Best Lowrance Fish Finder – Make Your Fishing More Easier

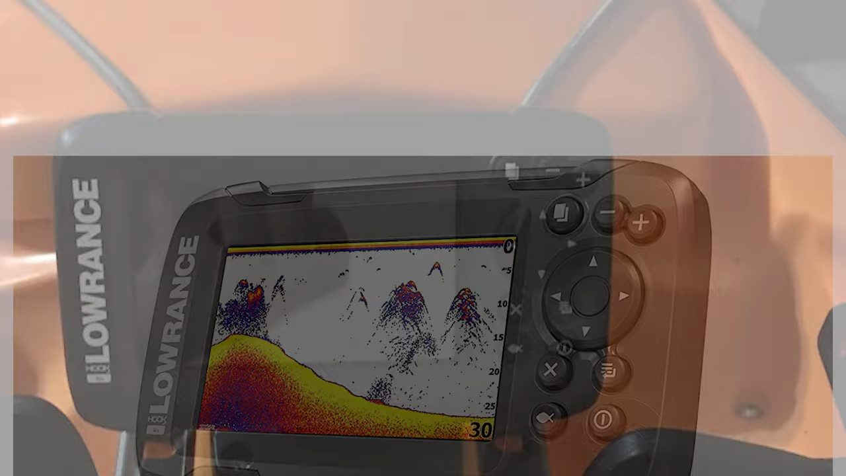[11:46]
it comes with an auto tuning sonar system as well as easy press phone buttons
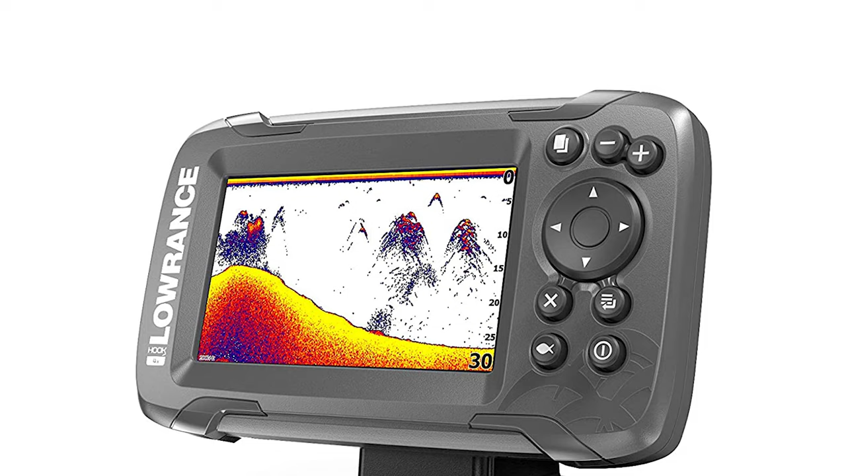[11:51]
the fish finder offers a wide angle sonar cone that gives you double the coverage of traditional fish finders moreover it includes a transducer that gives you
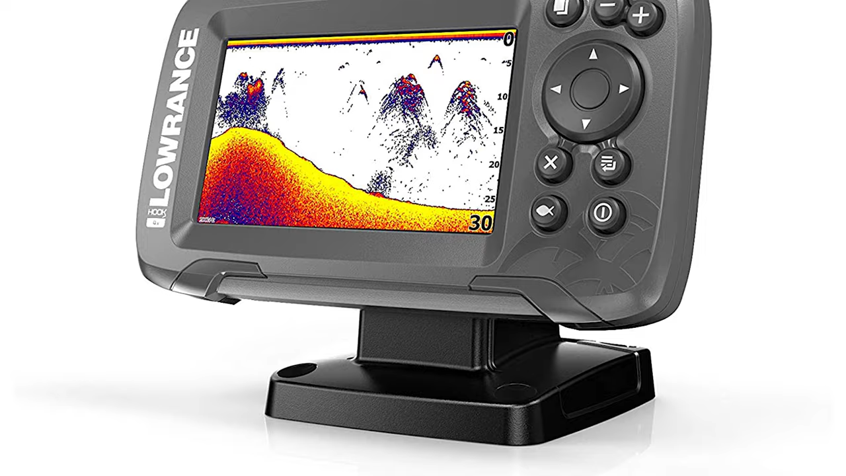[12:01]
traditional 2d sonar views the transducer of this fish finder can be mounted
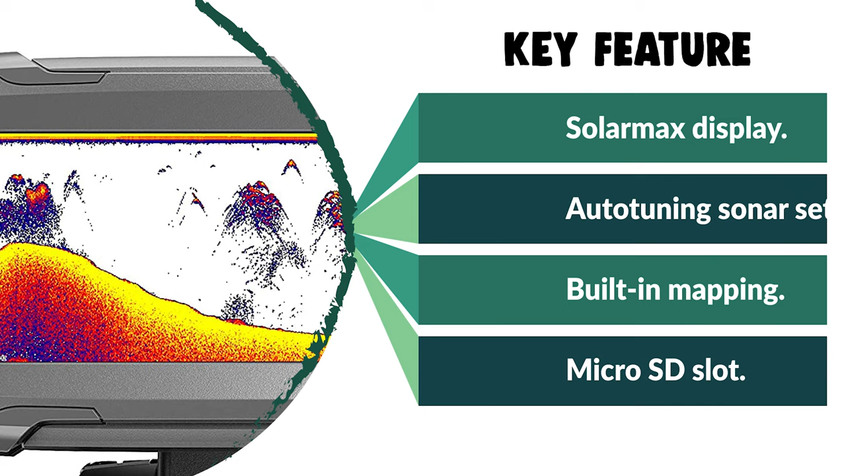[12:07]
in several ways including on the transom and right inside the hull it offers